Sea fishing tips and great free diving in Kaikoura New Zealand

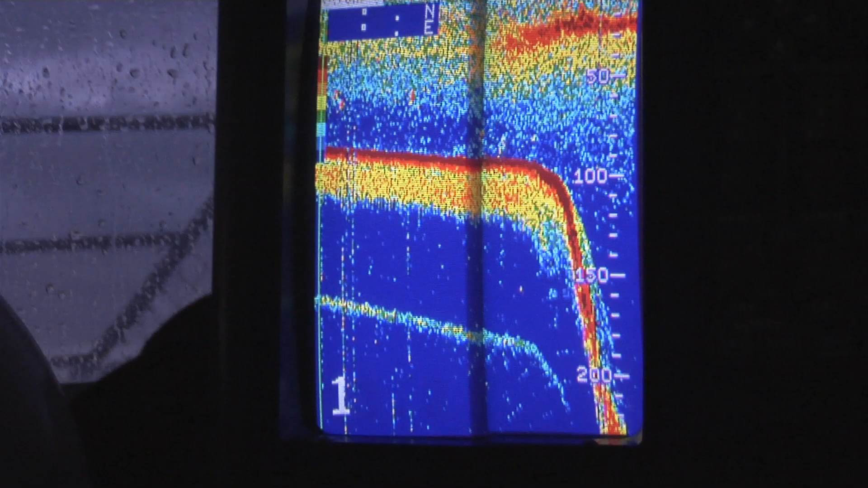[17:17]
The area known as the Kaikoura Canyons drops away really deep, really quickly.